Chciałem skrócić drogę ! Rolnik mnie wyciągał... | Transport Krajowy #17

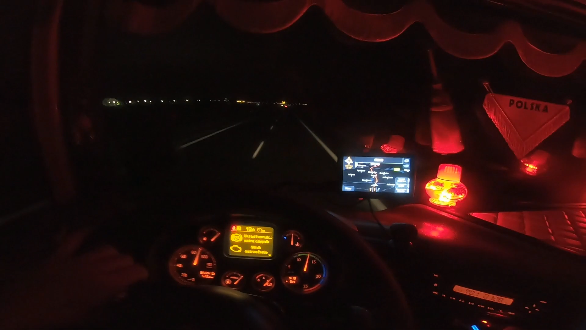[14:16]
Tak to wygląda, oczywiście masa błędów jak zwykle. No już to raz taśmą zakleiłem, ale powiem wam, że nie da się tak jeździć. Nie da się, bo tu co chwilę coś wyskakuje i wiecie, zawsze jak mi coś zaczyna dindać, to wtedy, no ja się zastanawiam, co to jest, nie? No to już wolę to widzieć przed oczami. No to z tym silnikiem to trzeba coś zrobić, słuchajcie. Z tym to trzeba coś zrobić, bo wczoraj nie mogłem DAF-em wjechać pod górę z wyjazdu, z obwodnicy. Jak jest obwodnica Gdańsk-Gdynia, macie wyjazd, słuchajcie,